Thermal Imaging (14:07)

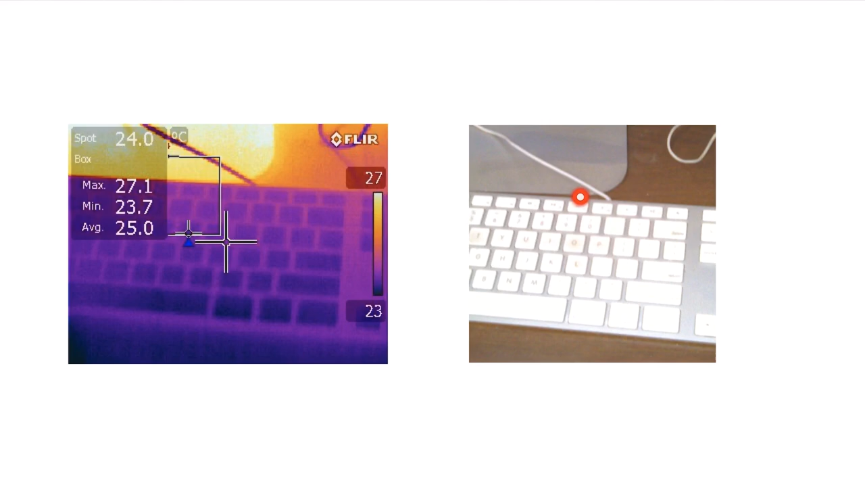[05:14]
On screen: spot 24.0°C
So here's the visual image taken at the same time by the camera. And here's the IR image. And what do we notice?
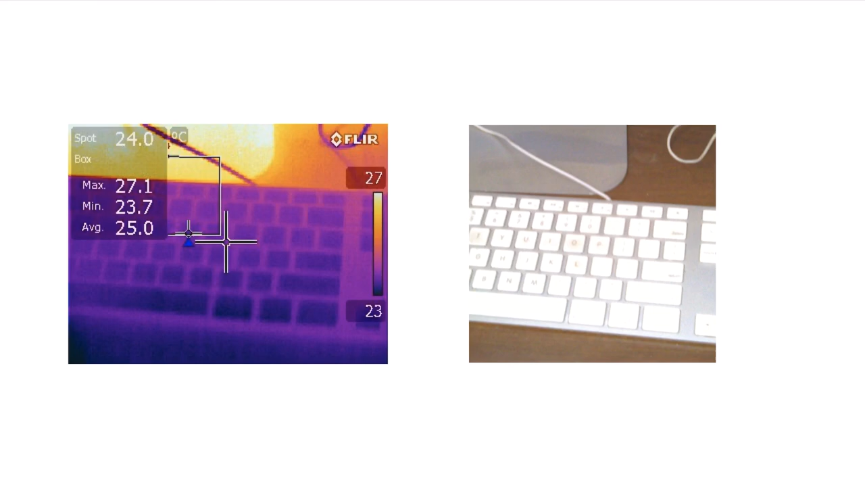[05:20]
On screen: spot 24.0°C
This is sitting on my desk. It's probably in thermal equilibrium such that the keyboard is all at the same temperature. And what you see is that these white keys are reading at a lower temperature than this aluminum material behind it. And, of course, that's because this shiny aluminum has a much lower emissivity. And so it's reading a noticeably higher temperature or it's indicating a noticeably higher temperature. And that's not because the temperature is different. It's because the emissivity of this material and this material is different. So when we're looking at that image, we have to be cognizant of those differences.
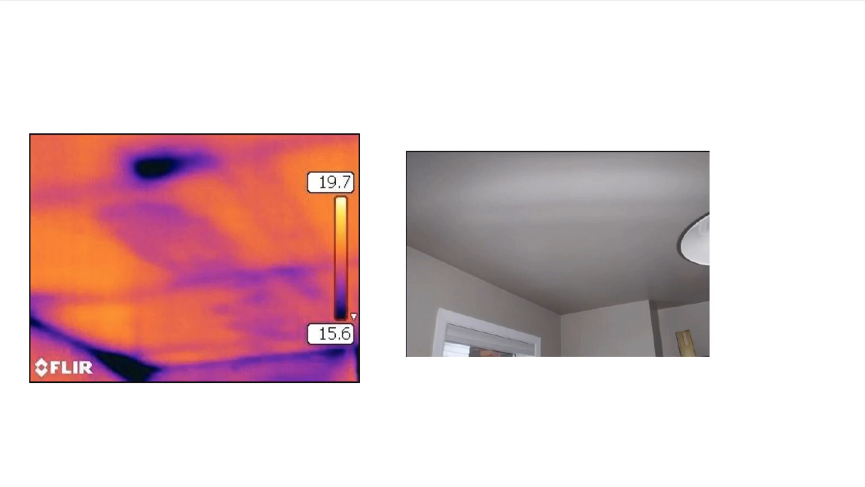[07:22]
And with that conductivity being different and this being an exterior that's going to the roof of this room in the house. Of course, there's much more heat transfer through that higher conductivity wet material than if the insulation were dry. And so by using this thermal camera, we're able to say there's a leak in this and it needs to be fixed before we buy the house with a high degree of certainty. Here's a quick snapshot. Unfortunately, I didn't capture the visual of it, but of my coffee grinder. And we can see here again, it's different emissivity materials. But I can be pretty certain with this range of temperatures that this machine being left in is actually using electricity even when it's not being used. There's heat generation in there. Somehow it's on standby.
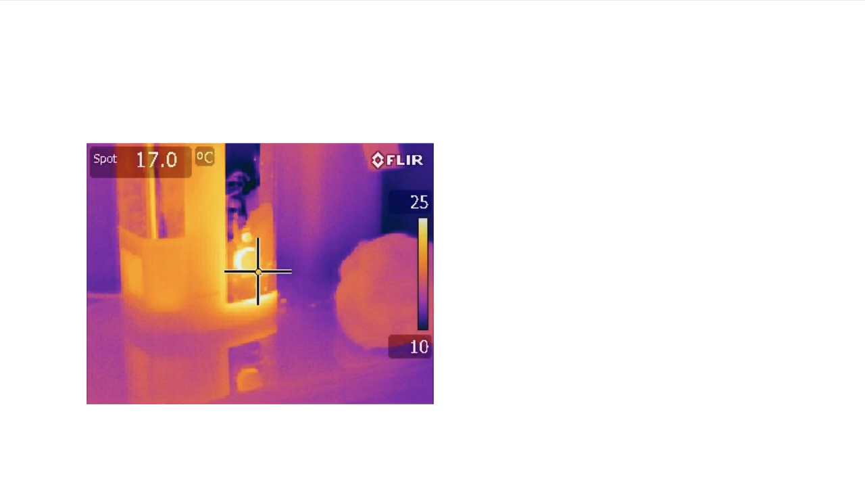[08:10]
On screen: spot 17.0°C
Another feature you might need notice here and that we'll see later is that this countertop is highly reflective in the infrared, though it's not nearly so reflective in the visual. We'll talk about that in a slightly different context a little bit further on in the video. Here's a picture of my office wall. And here we have some interesting features because we can see in the visual image here's a picture frame with a metallic frame and a glass surface. Behind it is the cinder block wall. We have some electrical conduit here and we have some pipe here which is painted with the same paint as this wall. Now this paint, of course, is going to have a constant emissivity.
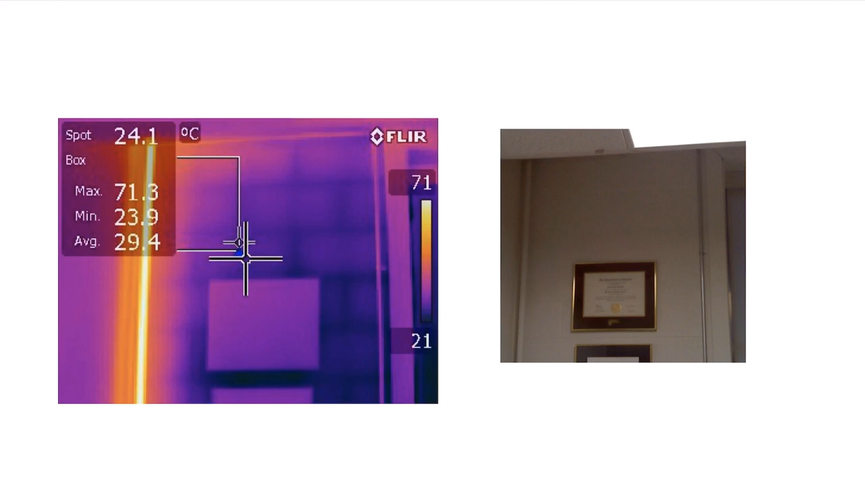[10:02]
On screen: spot 24.1°C, max 71.3°C, min 23.9°C
It's at a lighter color than the wall. So you're reading a higher temperature on this and that's really seeing the emissivity difference. And likewise, you're seeing an emissivity difference or a reflectivity difference on the glass on that frame. Here's an interesting shot of the bathroom floor in the house during the same house inspection. And what you can see here is, of course, nothing in the visual image, but I turned on the in-floor heating. And very, very quickly, before you can even feel the heating on your feet, you can see the heating coils in this floor. And you can again, or you can see another issue when you're looking at your house inspection that they cut some corners in building this floor. Of course, these tile, these pads of heaters should be laid out side by side without this gap between them.
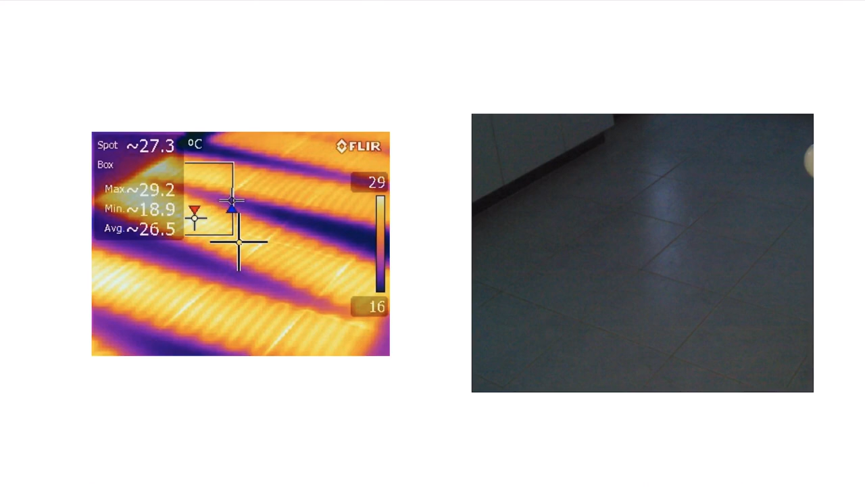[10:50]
On screen: spot 27.3°C, max 29.2°C, min 18.9°C, scale top 29°C, scale bottom 16°C
What does that mean in practice? It means that when your nice in-floor heating is on, you have a rather large cold spot on the floor. And it's about the size of your foot if you look at that. And so you can be standing happily in there with one foot hot and one foot cold. This is something that they obviously never should have done. And it was good to know that before actually buying the house. Here's another shot of my keyboard again. And here's an interesting application that maybe one should be careful of. When I push this key, of course, I transfer heat from my hotter hand to the keyboard. And if I take a thermal image of that, you can tell exactly which keys have most recently been pressed. If that was perhaps my password I was entering, it would reduce the combination of guesses I had to make to guess that password,
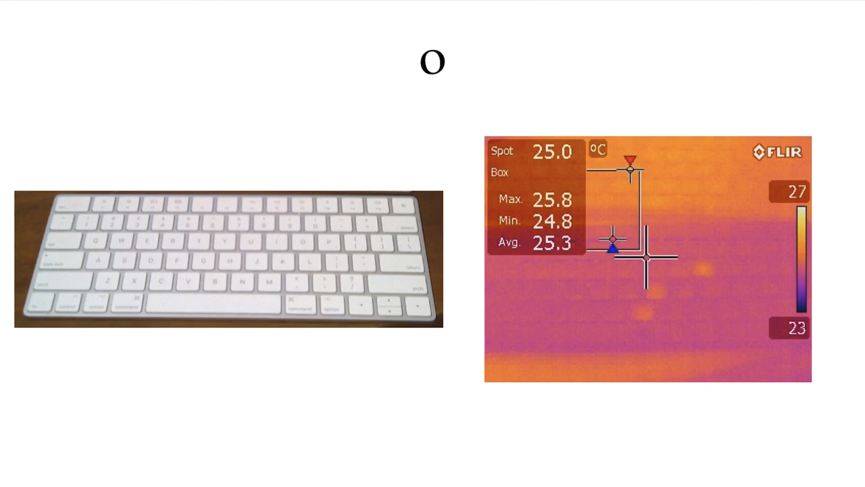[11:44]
On screen: spot 25.0°C
where if somebody comes with an infrared camera, they can probably pick out your PIN number or at least reduce the combinations dramatically. If you look carefully, many of those ATMs are made with very low emissivity and high conductivity keys, metallic type keys that are going to dissipate that very, very quickly and hopefully not leave much time for this image to be taken. Here's an interesting picture in the living room of the dog.
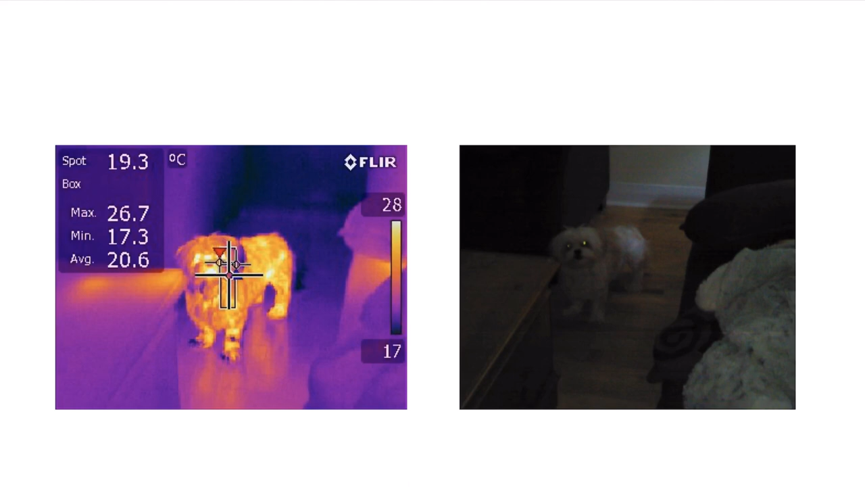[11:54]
On screen: spot 19.3°C, max 26.7°C, min 17.3°C
Of course, you can see in the visual that you can hardly see the dog. You have to look sort of twice to see it, but they jump out very, very clearly in the infrared. You can see the interesting feature with the fur on the dog and, of course, the eyes and the nose are showing at a higher temperature than where the fur is. But there's also another couple of fun features that jump out of this picture. First of all, you can see that somebody was very recently sitting on that couch. The emissivity of the couch is the same everywhere and yet it's hotter right here.